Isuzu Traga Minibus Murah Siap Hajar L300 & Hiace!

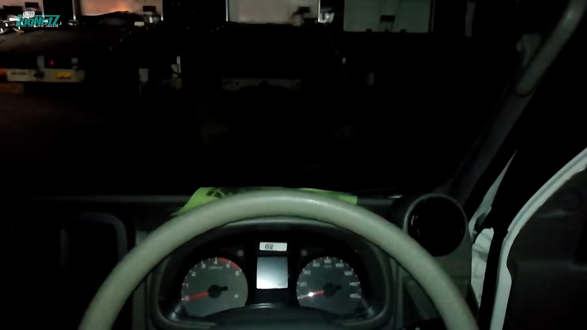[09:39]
Dan di sini pun bagian kontrol ya, sebelah kanan ada untuk lampu, sebelah kiri ada untuk wiper,